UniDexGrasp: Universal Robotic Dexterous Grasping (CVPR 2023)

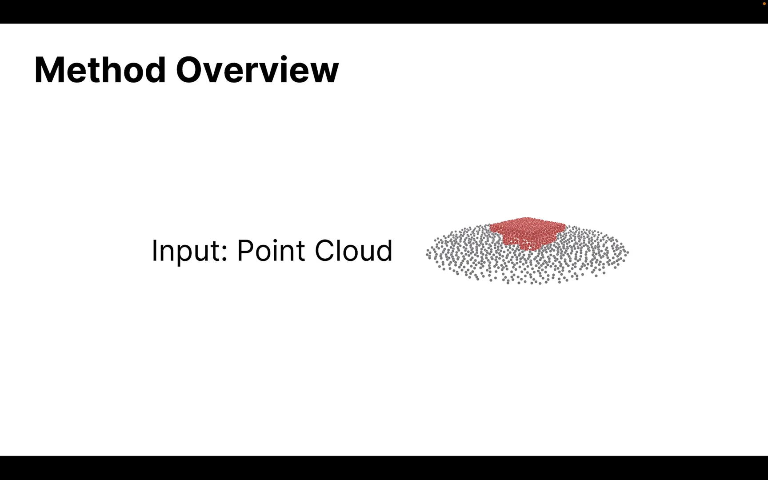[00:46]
The input is a point cloud from depth. There are two stages in our algorithm.